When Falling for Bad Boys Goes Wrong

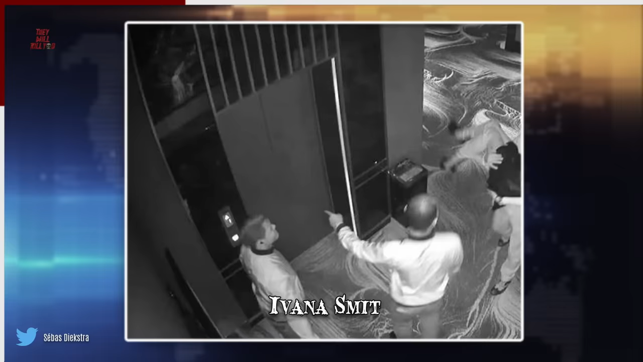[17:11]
CCTV footage which showed her three of them returning from a nightclub at around 5am, with Johnson carrying Smit in his arms while Luna followed behind.